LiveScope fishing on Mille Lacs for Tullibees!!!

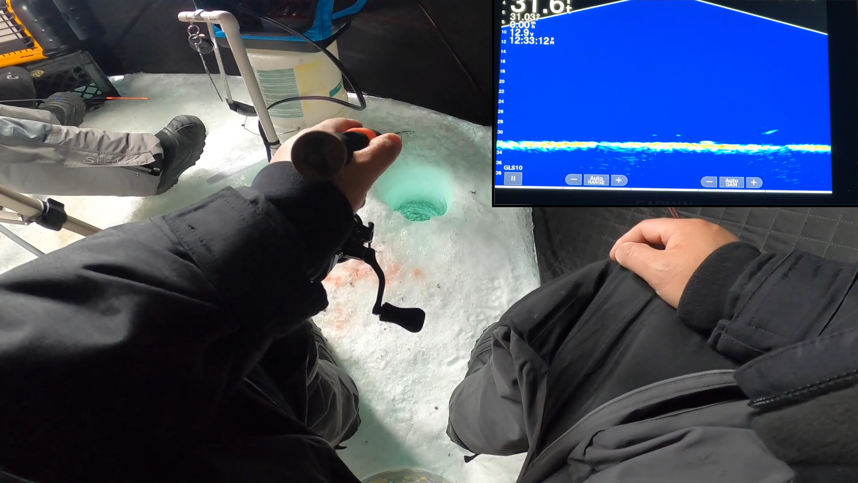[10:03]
Right here, he's coming. Right here. Right here. Crap, there's a fish coming. Money! Scared my fish away over there.
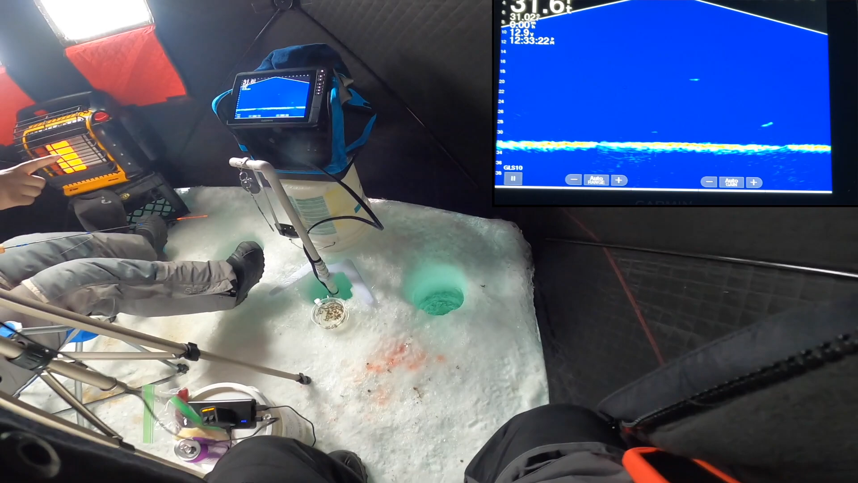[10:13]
Money, baby. You scared my fish. Oh, gotta get it past the hole. You gotta watch your tripod. Get it past the hole.
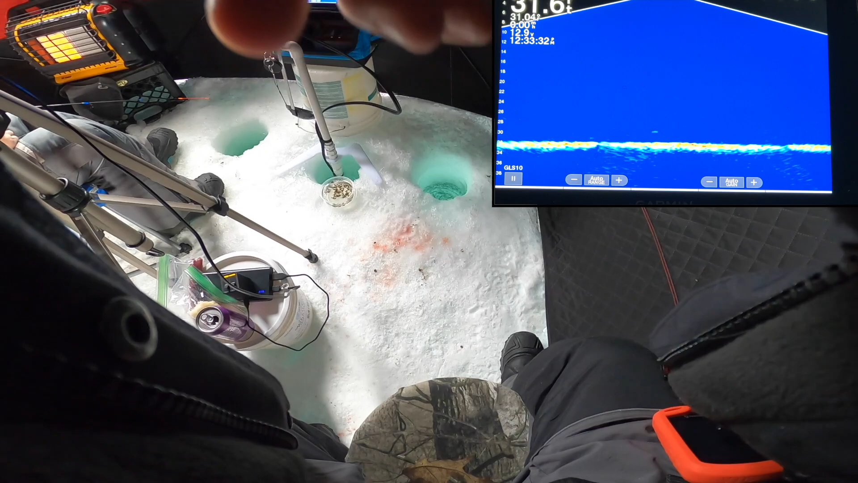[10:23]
There it is. Come on, baby. Yeah!
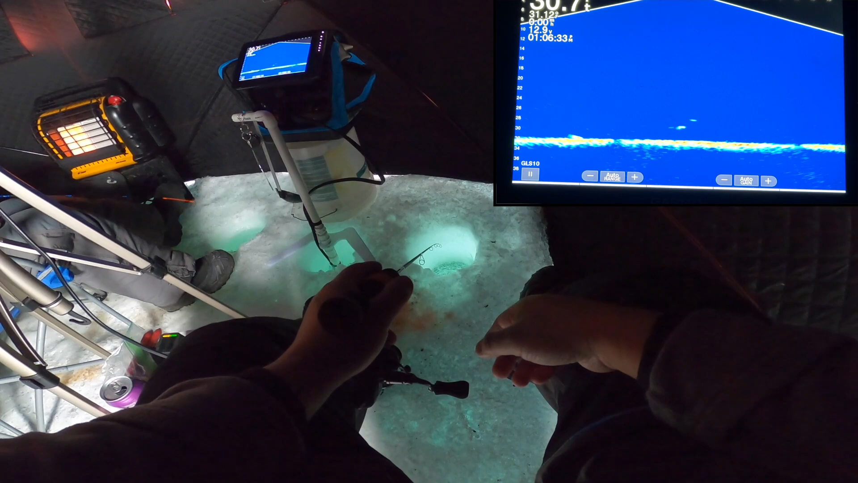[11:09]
Oh, oh, oh, oh, right here. What?
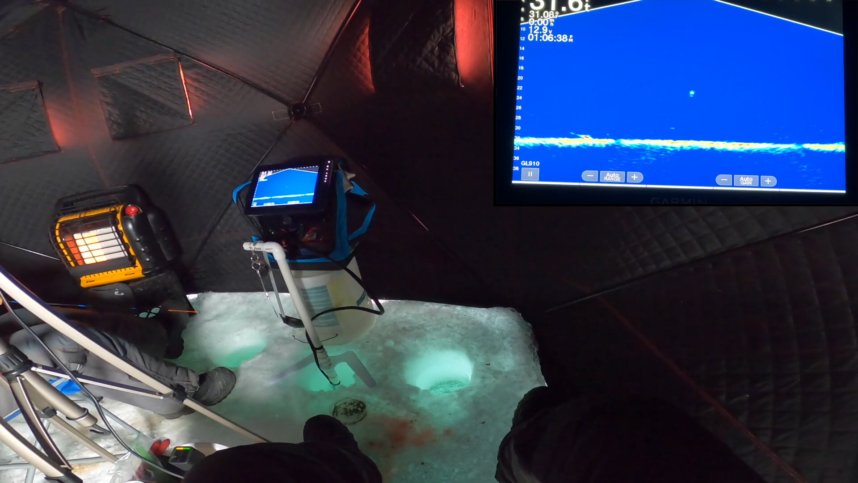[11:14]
He came straight up from the bottom. See, he's gonna trap all my bait. I need a waxy. Put a wax on it.
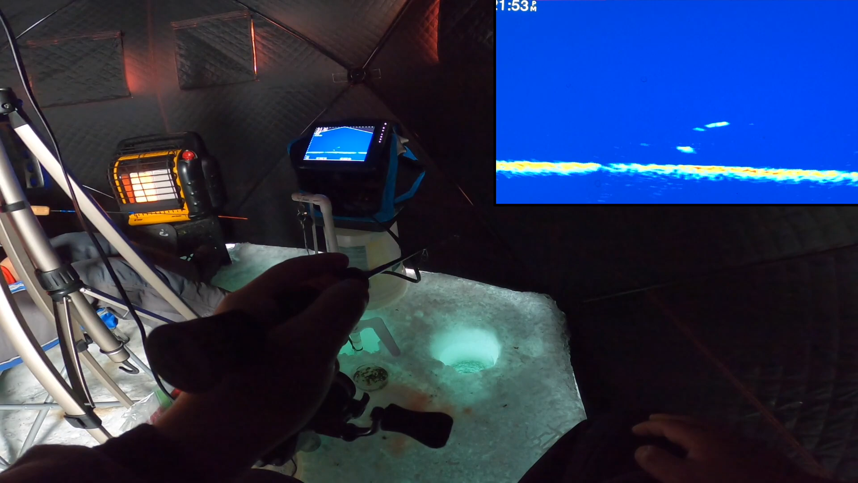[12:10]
Right here. One by me. Right here. He's biting it right now. Oh, there's one right here. One right by me.
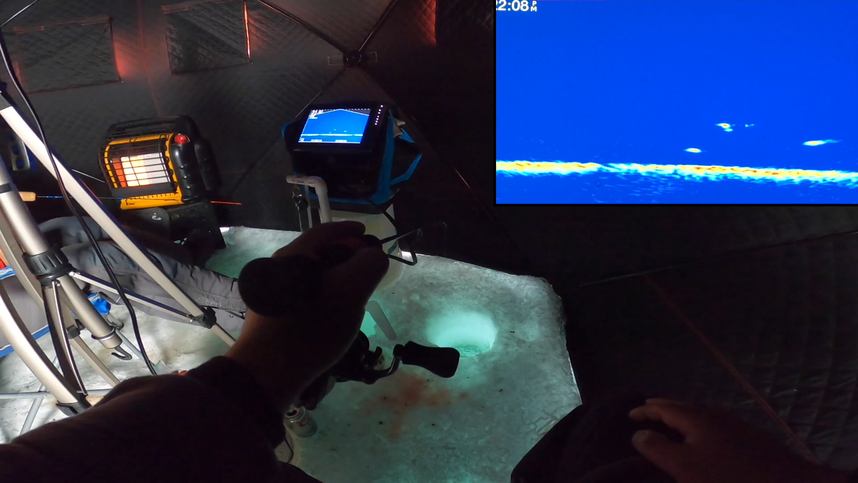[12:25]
Got him.
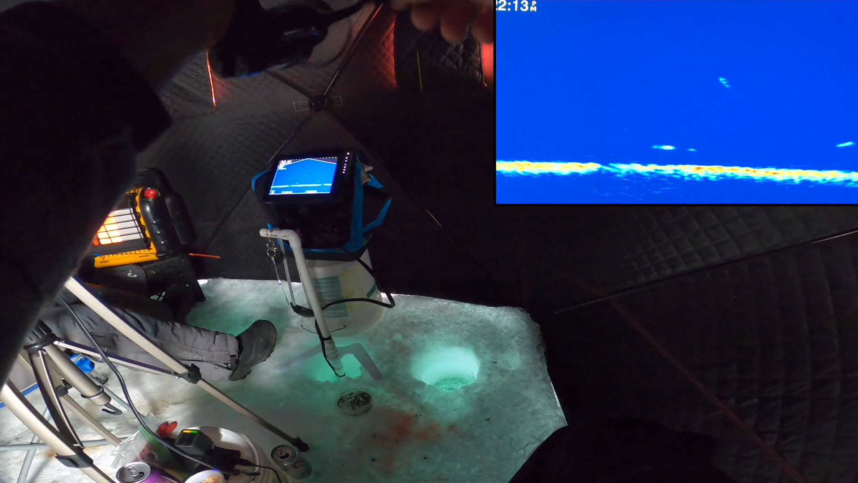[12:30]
He scared my wing. Oh, it's coming back. It's coming back.
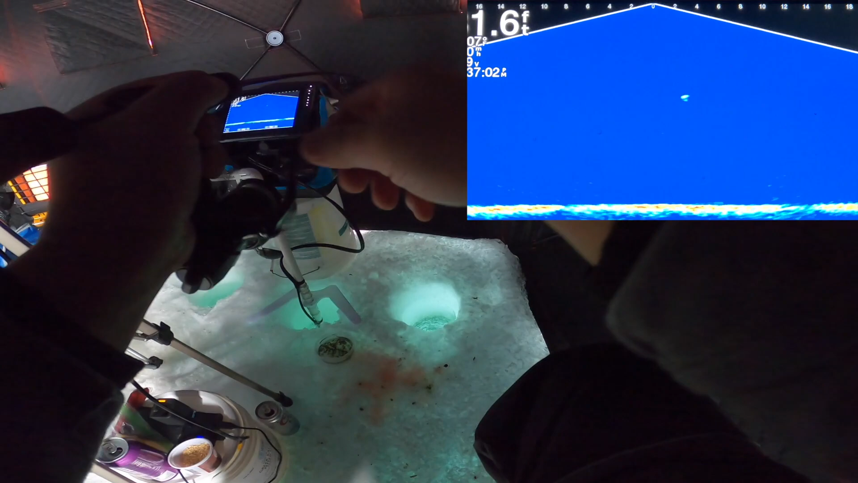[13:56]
There's some over there. Hold on, I'm still fighting this fish.